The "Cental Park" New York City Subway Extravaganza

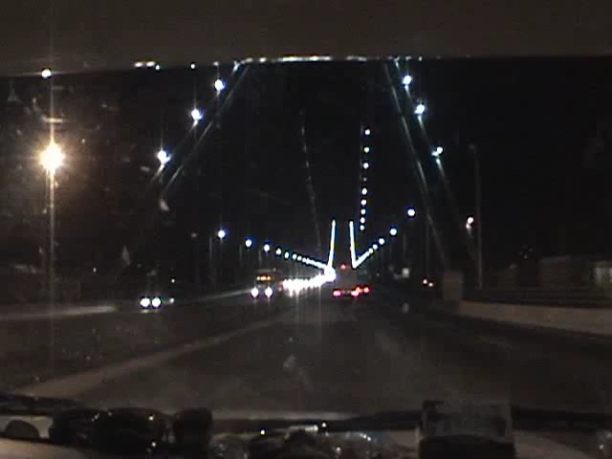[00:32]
up there late at night. Yankee Stadium! Is that where Babe Ruth played? Just went through the Bronx, and now we're gonna go to the Triborough Bridge right there. And that's gonna take us to the Queens, right?